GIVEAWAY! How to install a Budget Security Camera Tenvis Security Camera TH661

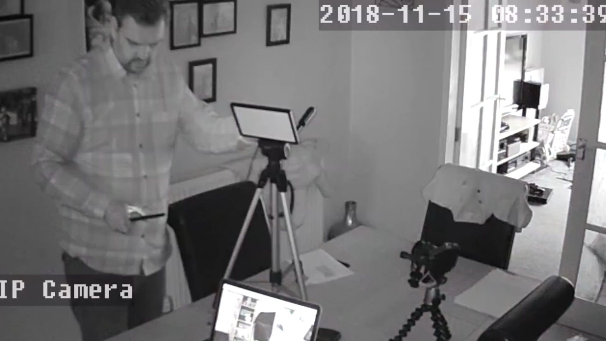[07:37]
so you can put it onto your iCloud for all these things it's ideal uh you can obviously when you're outside of the house
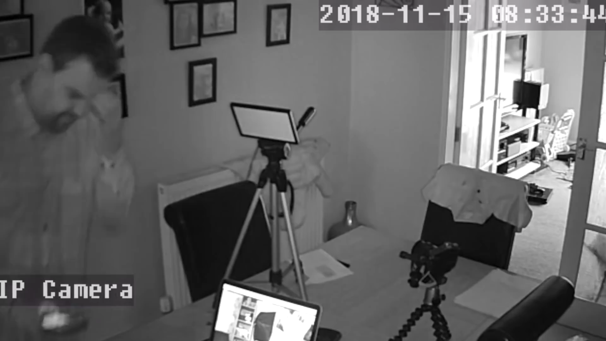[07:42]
you can monitor it remotely so it's an ideal cheap option so for all these reasons yeah it's great it's $36 so that price may change but at the moment for recording it's $36 so it's a cheap option and for what you get you can't really argue with that uh you've